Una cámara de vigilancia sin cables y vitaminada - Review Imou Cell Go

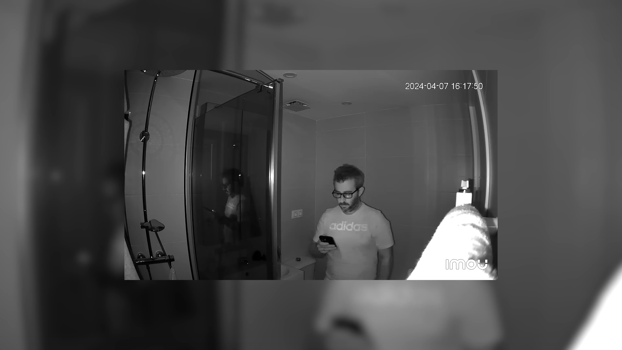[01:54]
La calidad por la noche no es mala, pero sí que es justita. Os dejo las imágenes para que comparéis vosotros mismos.
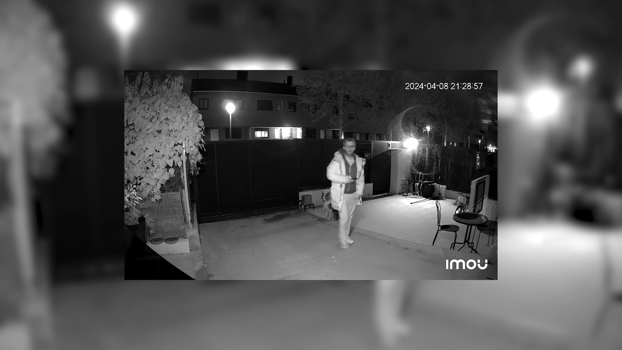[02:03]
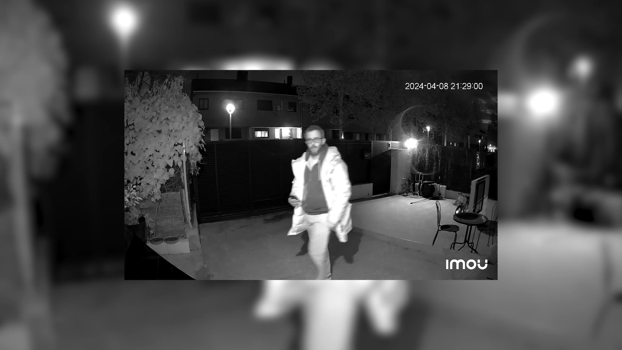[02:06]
Tiene la clásica detección de movimiento que suelen tener todas las cámaras.